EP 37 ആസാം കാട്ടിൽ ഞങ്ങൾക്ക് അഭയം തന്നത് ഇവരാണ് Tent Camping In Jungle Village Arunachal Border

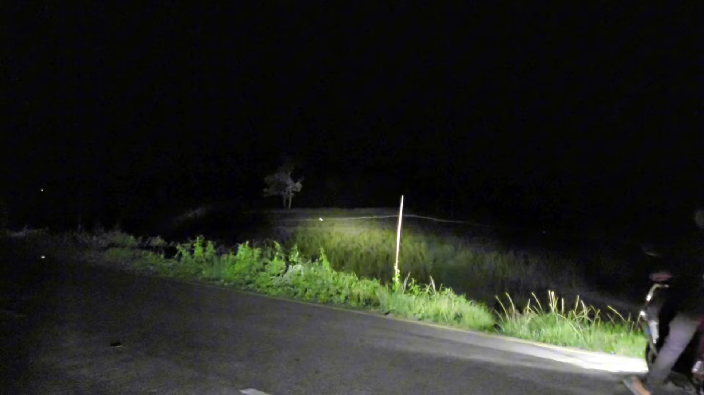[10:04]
അതാ ഒരു ഭാഗത്തായിട്ടുണ്ട് കേട്ടോ, ആന ഇറങ്ങിയിട്ടുണ്ട്. ഏ എനിക്ക് കാണുന്നില്ല, ഇനി നിഴല് വല്ല ആനയാണോ നോക്കേണ്ടി വരും.